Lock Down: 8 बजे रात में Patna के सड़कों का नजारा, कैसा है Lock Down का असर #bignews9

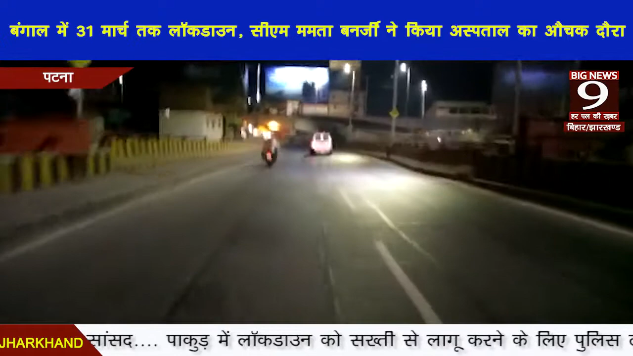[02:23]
इस वक्त हम अब एक आने विरान पहुच चुके हैं यहां भी पुरी तरह से लॉक्डाउं का बारन किया जा रहा है